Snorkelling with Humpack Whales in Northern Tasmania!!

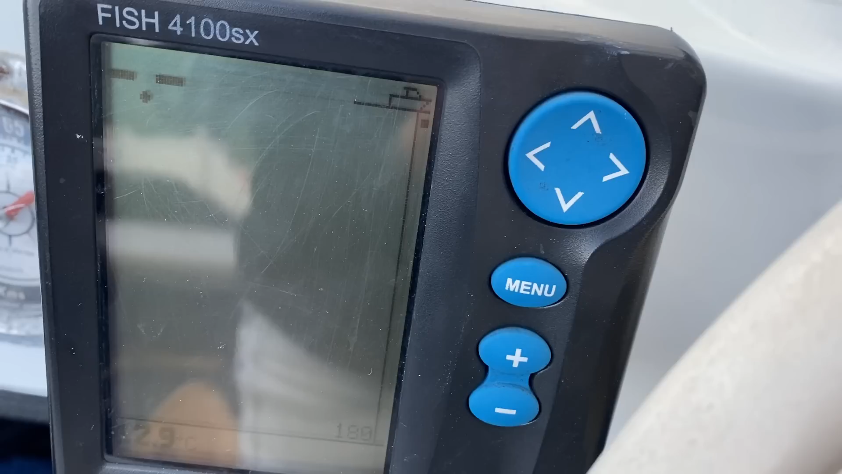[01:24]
Each time the siren went off the fish finder would die. And it was an indicator that something wasn't quite right.